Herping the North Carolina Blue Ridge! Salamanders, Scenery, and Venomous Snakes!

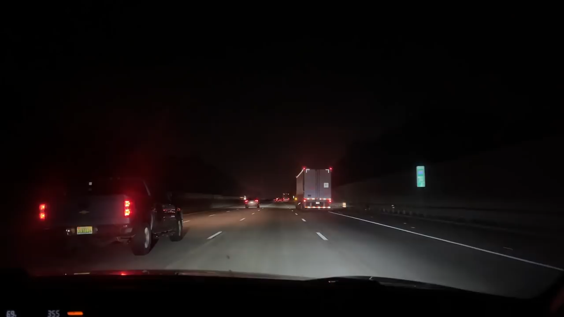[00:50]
So really early start today to try to beat this traffic to get on the other side of Atlanta before, you know, Friday traffic starts. And yeah, I'll check in with you guys when we kind of get towards the area we're going to be herping.